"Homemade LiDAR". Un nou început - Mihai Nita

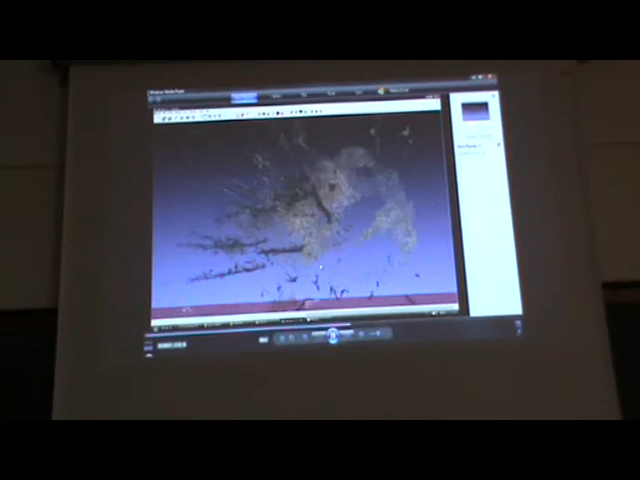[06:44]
A, se vede norul de puncte extras. Și ce ne interesează foarte mult, diametru. Că știți, diametrul cu înălțimea egal volum. Volum egal bani. Deci...